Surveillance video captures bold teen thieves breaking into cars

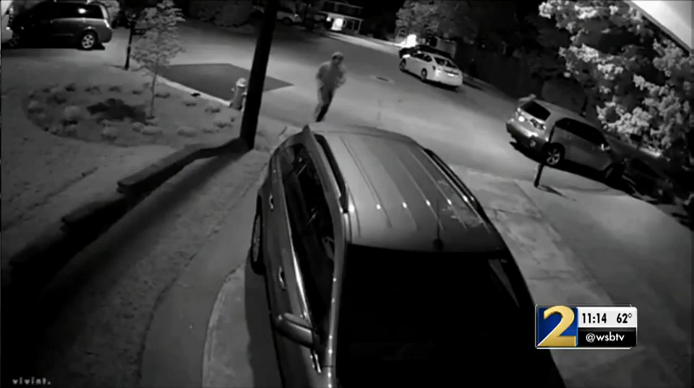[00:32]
Surveillance video captured armed thieves rummaging through a woman's car and her neighborhood before officers captured them after a police pursuit.